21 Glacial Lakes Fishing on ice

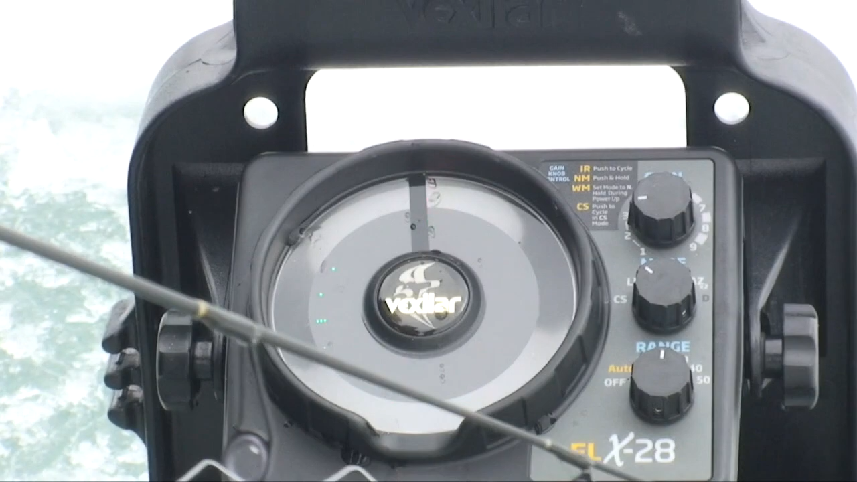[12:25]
Just lower him down. You see how that's moving up and down there?
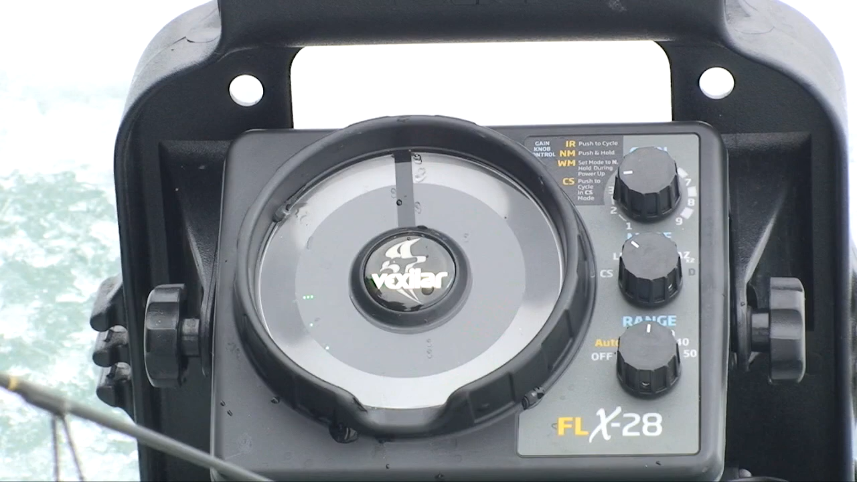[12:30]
And I want to set that so I can just barely mark my lure. And as I move that up and down, right, there's a fish that showed up right on the bottom.
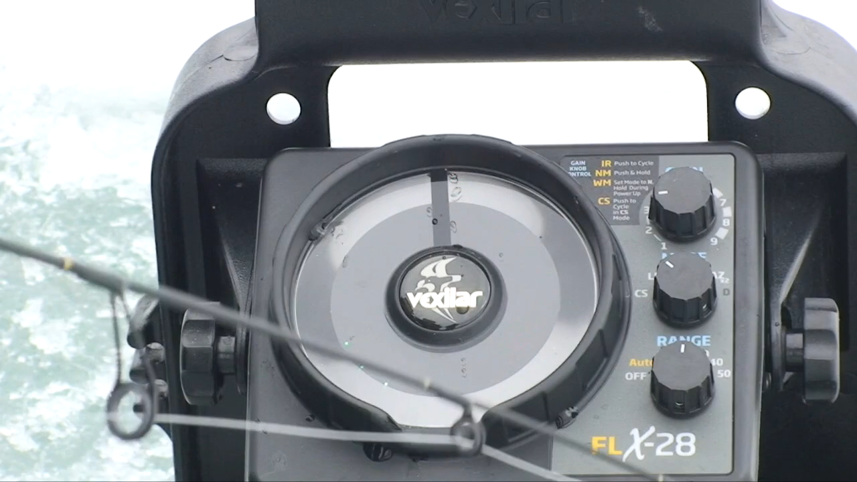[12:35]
See that? Get him to go.
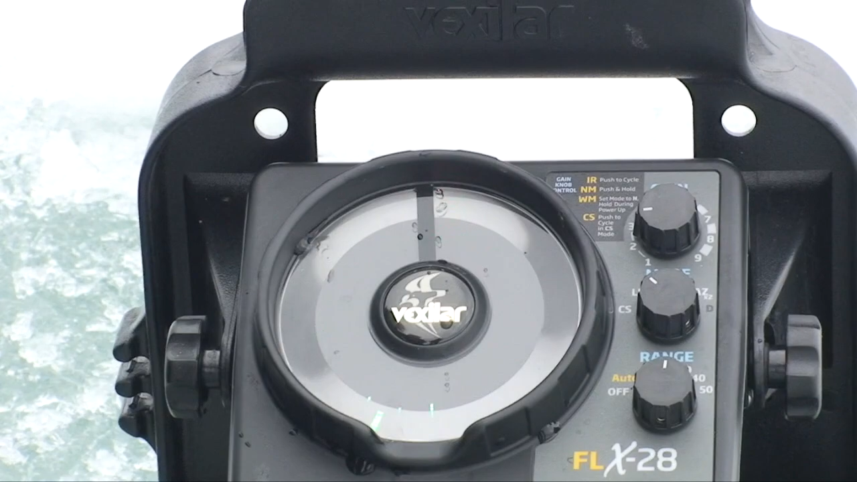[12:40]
What it does is it shows you where you're at.
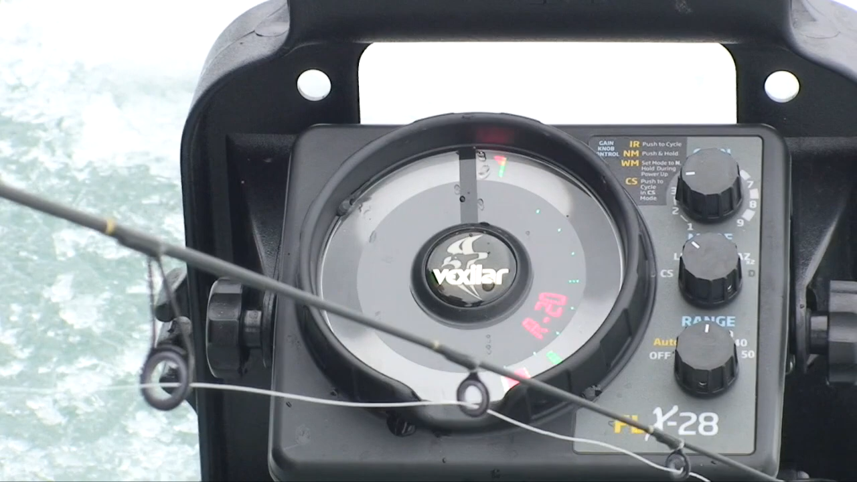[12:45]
Now that red is the bottom, and that was a fish that came through.
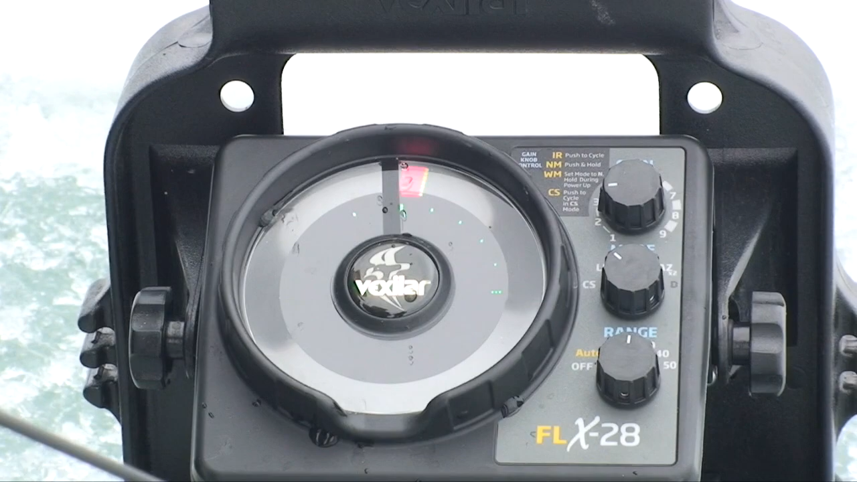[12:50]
He may not bite, but it's showing you the concept of it. There he's back again. He's just on the edge of the cone there.